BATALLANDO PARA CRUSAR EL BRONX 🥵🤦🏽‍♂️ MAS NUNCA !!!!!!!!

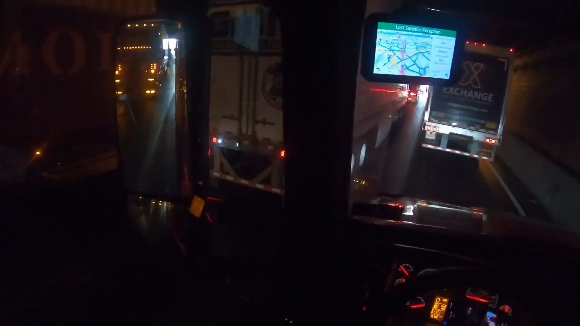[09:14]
Yo puse la direccional y le dio con todo para adelante. Pero yo podía entrar ahí, yo le meto la cabeza ahí y él no puede hacer nada. Mira, lo que hace es que le da para adelante. Pero yo hubiese sido otro, no pongo direccionales, van y metí cabeza. Ya metí cabeza, yo estoy adentro ya. Pero bacanamente le pongo la direccional y él lo que hace es que le da para adelante. No, tú no vas a entrar.